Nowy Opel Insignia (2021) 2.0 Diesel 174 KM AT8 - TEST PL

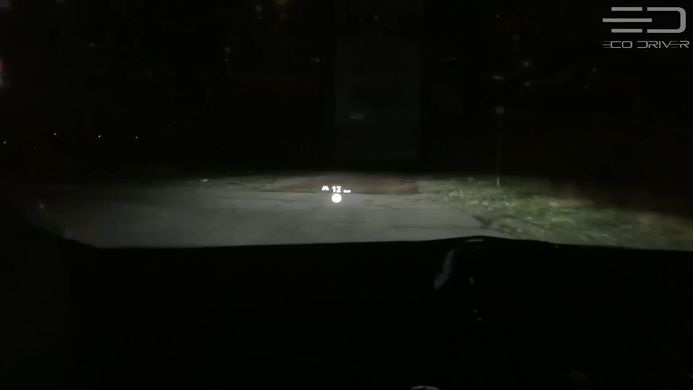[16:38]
Wcześniej na lampę przypadało 16 diod. Teraz aż 84 diody.
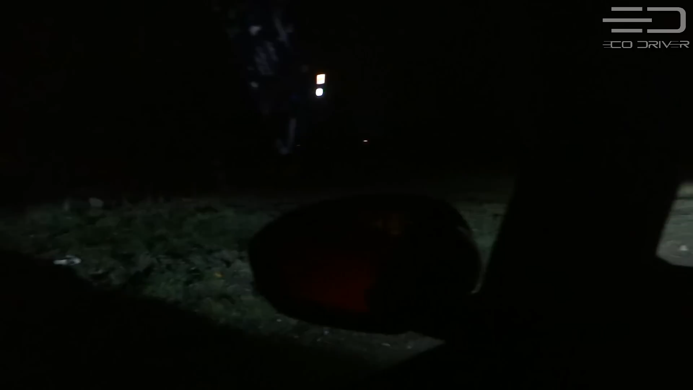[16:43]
Sumarycznie mamy więc 168 diod, które są mocniejsze i szybciej reagujące na zmiany na drodze.
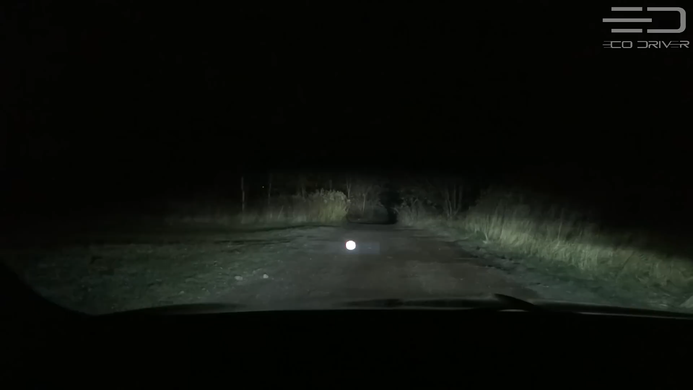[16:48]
Zaskoczą Was i w mieście, kiedy to kąt wiązki zdaje się zbliżać do 180 stopni.